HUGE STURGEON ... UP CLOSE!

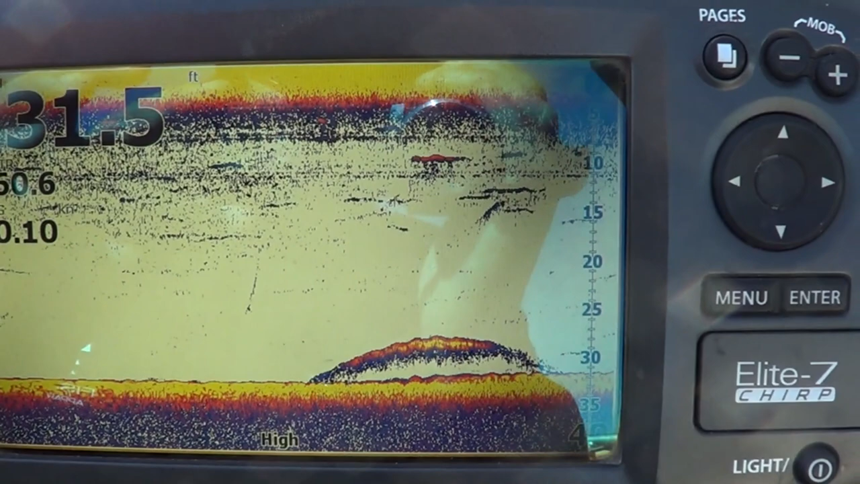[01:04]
We are marking fish after fish and this is what you want to see.
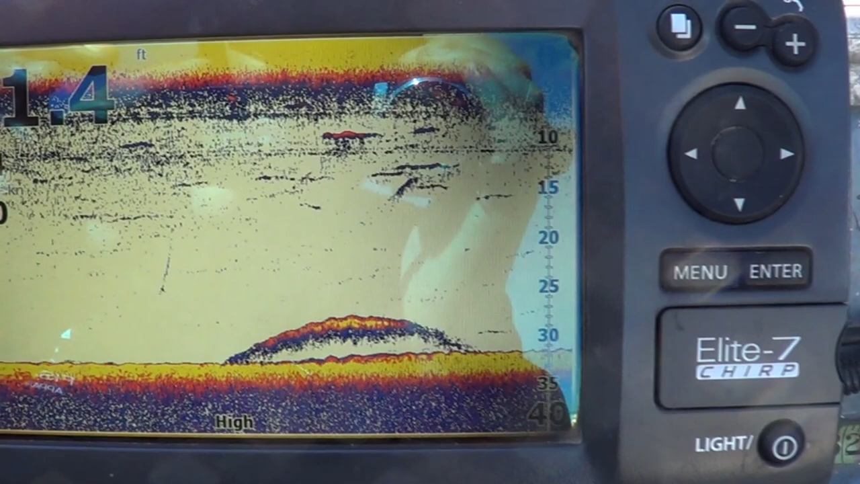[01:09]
The big dogs creeping right under the boat.
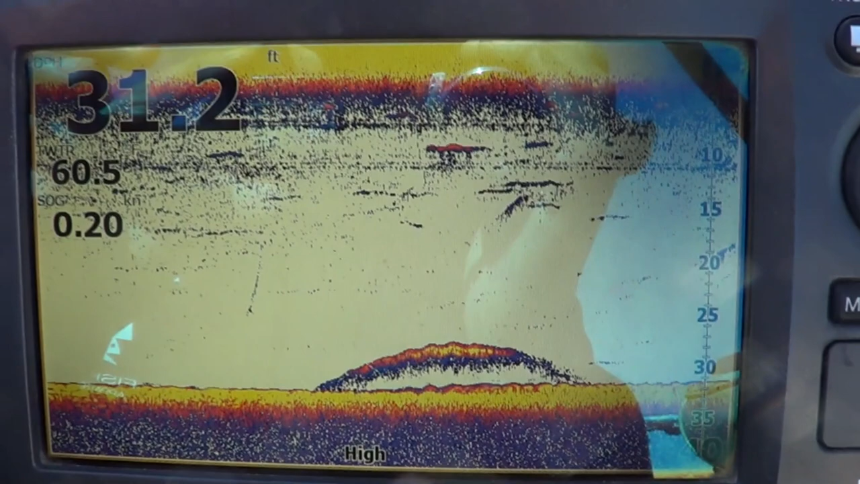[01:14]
Now we continue to wait to find a bite.
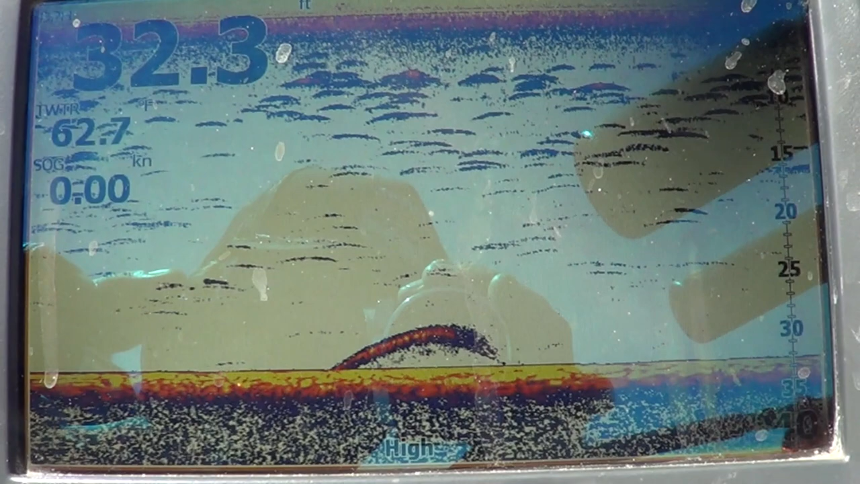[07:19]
On screen: depth 32.3 ft, speed 0.00 kn
More and more fish coming through. Got to change the tide. Now fishing the incoming.
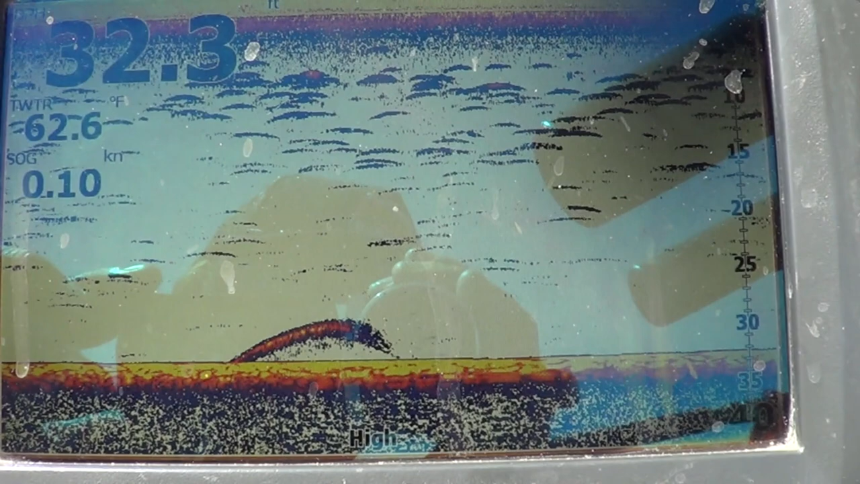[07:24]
On screen: water 62.6°F, speed 0.10 kn
I already missed one bite. Of course right when my back was turned. But more fish like this coming through.
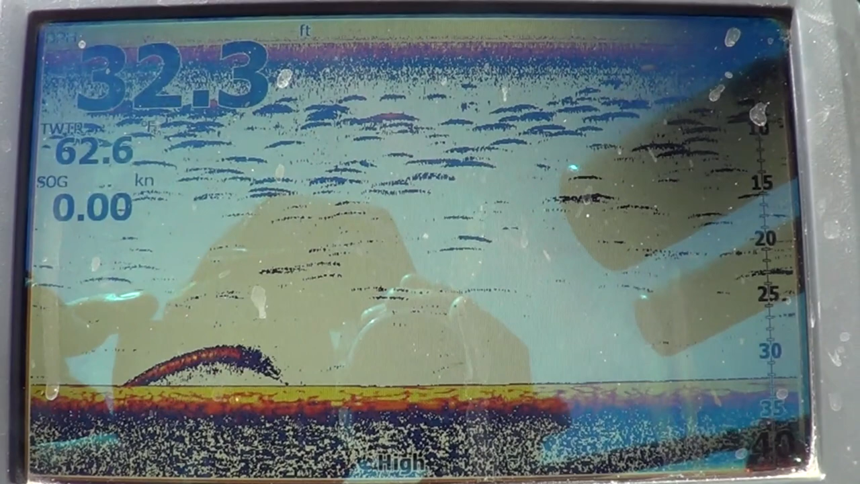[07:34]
On screen: depth 32.3 ft, speed 0.00 kn
I'm sure we'll have another opportunity to hook into a nice big hopefully slot sized sturgeon.